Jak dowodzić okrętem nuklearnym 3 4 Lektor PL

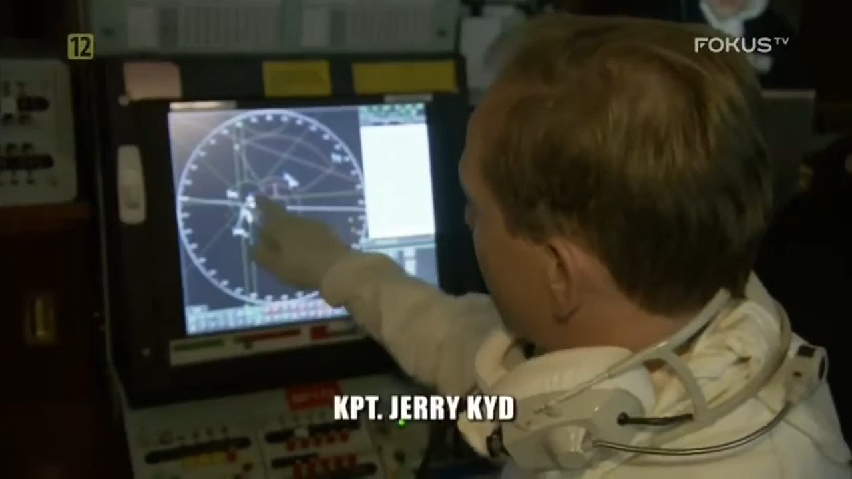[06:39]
Znajduje się na zachód od nas, w odległości około 7 mil.
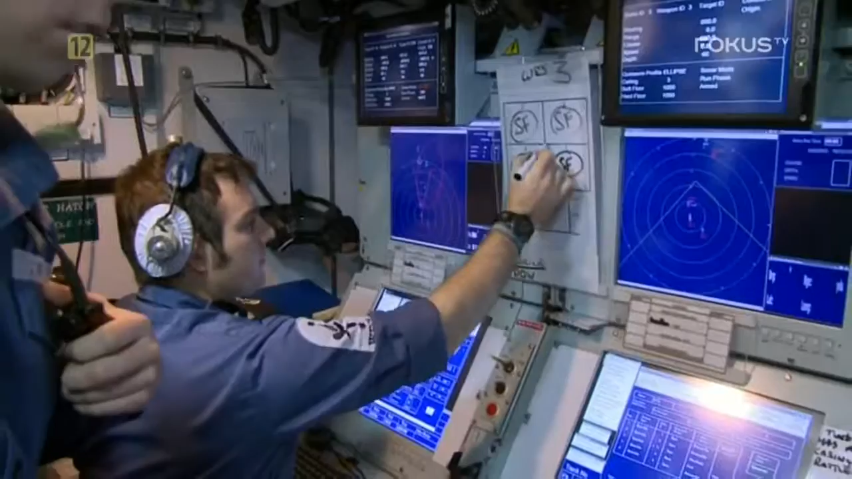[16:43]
Torpedy są naprowadzane przewodowo przez torpedystów obsługujących konsol. Kurs i prędkość pocisku można zmieniać aż do momentu uderzenia.